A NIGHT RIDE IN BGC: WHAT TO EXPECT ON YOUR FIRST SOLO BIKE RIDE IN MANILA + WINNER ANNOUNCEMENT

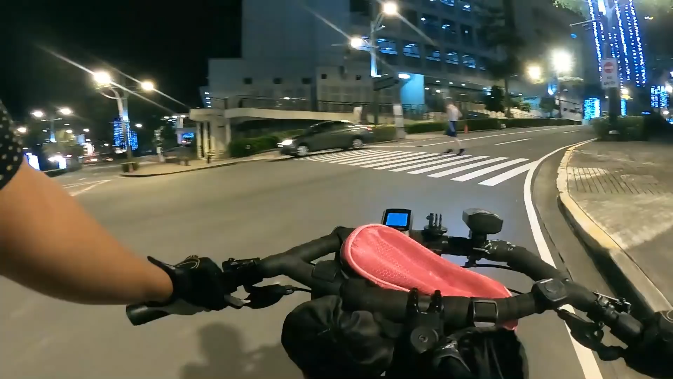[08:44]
Dahan lang kasi may intersection doon. So mag-brake ka na dito. Straight. Straight lang tayo, guys. Learn to use hand signals.